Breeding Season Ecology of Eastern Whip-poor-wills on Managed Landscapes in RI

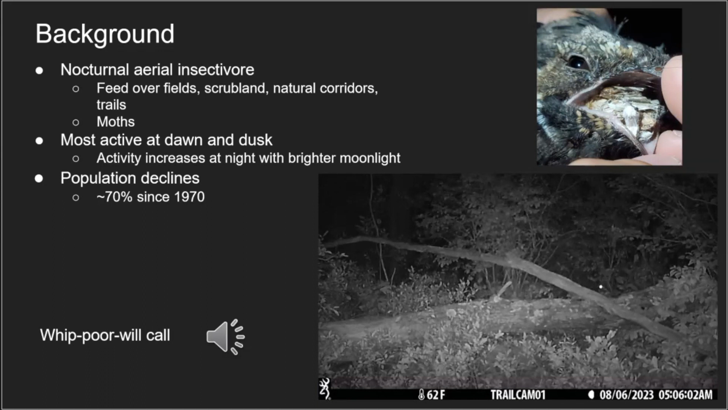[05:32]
You'll see, they do this, what we call a sallying behavior. So they don't feed on the wing like a swallow would. Um, they sort of sit in this perch. They are visual predators, so they wait to see if the bugs flying by. And then once they see something, they'll go up, grab it, uh, with their big mouth, and then they'll go back to the perch. And then they'll continue to do this as they feed.
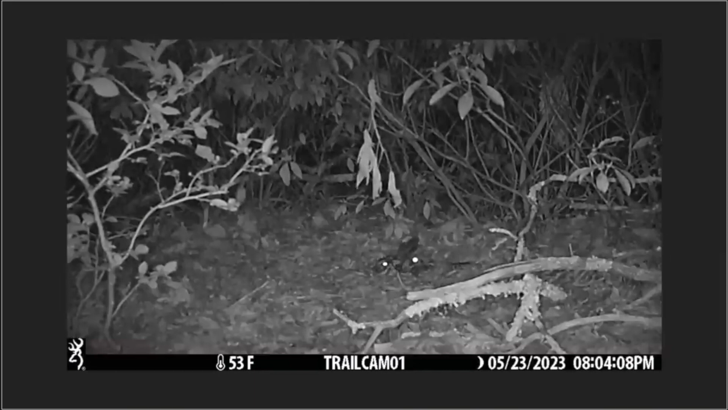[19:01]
So this is a male and female on a nest on the left is a female on eggs. And then the male has come in. This is about the time that they'll start feeding in the evening. And when the male shows up, they start doing this, um, we perceive as a pair bonding activity where the female on nest will start doing this wiggle back and forth. And they're, they're both grunting back and forth with each other.
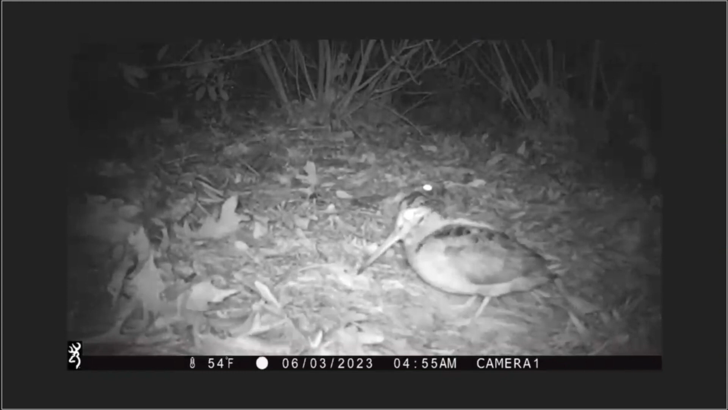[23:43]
I just happened to capture a woodcock feeding right in front of a, right in front of a little. Sort of unique footage. You don't really get to see woodcock eating that much, you know, probably probably the ground. You don't see that.